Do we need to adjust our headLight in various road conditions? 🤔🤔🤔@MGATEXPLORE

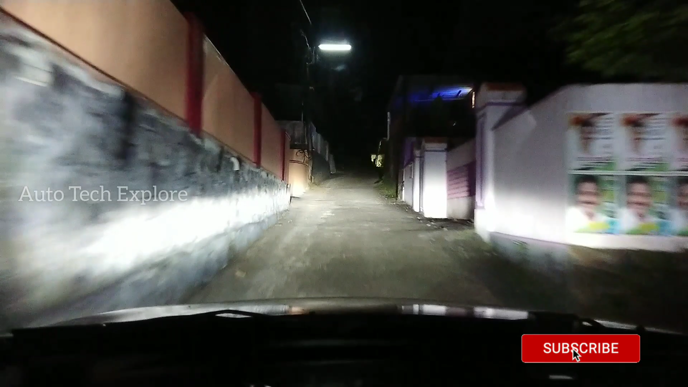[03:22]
ഇപ്പോൾ എല്ലാവർക്കും മനസ്സിലായി, ഈ ഒരു സ്റ്റീപ്പ് കയറുന്ന സമയത്ത് ബുദ്ധിമുട്ടില്ലാതെ എനിക്ക് ആ ഒരു ഏരിയ ഫുള്ള് എനിക്ക് കവർ ചെയ്യാൻ സാധിക്കും.
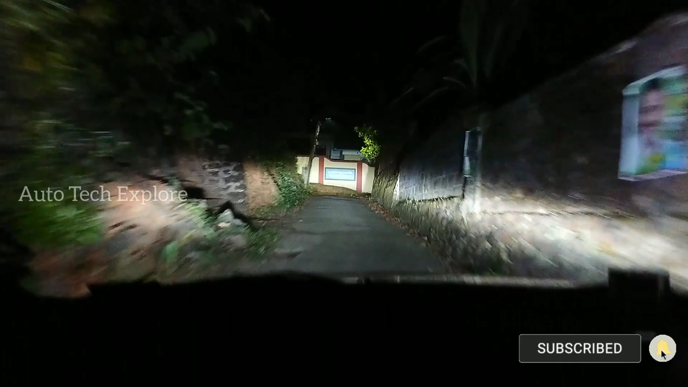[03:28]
അതിനാണ് മെയിനായിട്ട് ഈ ഒരു ഹൈറ്റ് അഡ്ജസ്റ്റിംഗ് എന്നുള്ളൊരു പ്രൊവിഷൻ കൊടുത്തിരിക്കുന്നതിൻ്റെ പ്രധാന കാരണം.
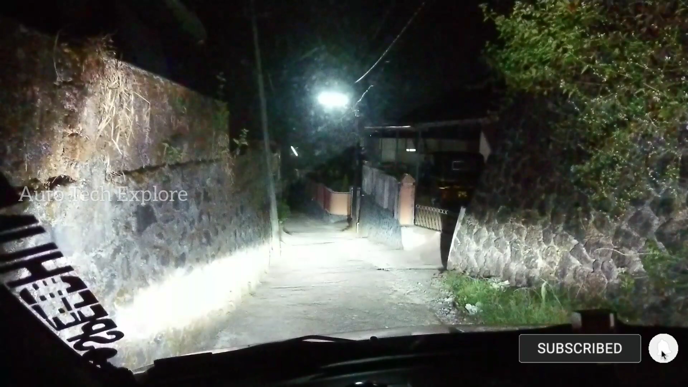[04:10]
ഇപ്പം നിലവിലിത് 4 കിടക്കുന്നത്, എനിക്ക് കുറച്ചുകൂടെ വൈഡ് ഏരിയ കാണണം. അങ്ങനെ വരുന്ന സമയത്ത് അത് ഞാൻ 4 എന്ന് മാറ്റി 0 മാറ്റുകയാണ്.